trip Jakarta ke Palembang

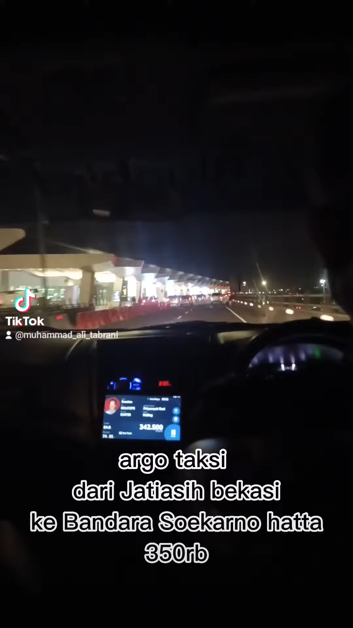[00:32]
Bekasi Ke Bandara Soekarno-Hatta Tiba di Bandara Soekarno-Hatta Jam 5 lewat 13 menit
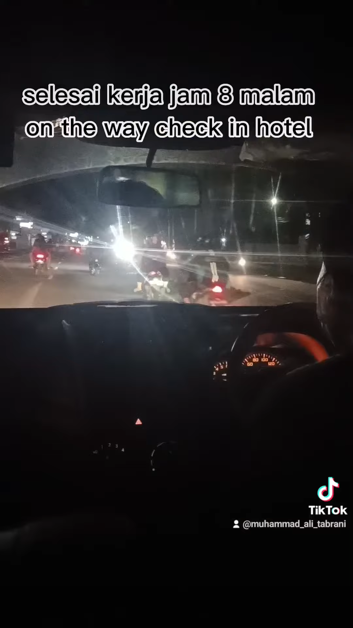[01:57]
on the way, check-in hotel Hari kedua masih di Palembang Hari ketiga lanjut, Palembang Lampung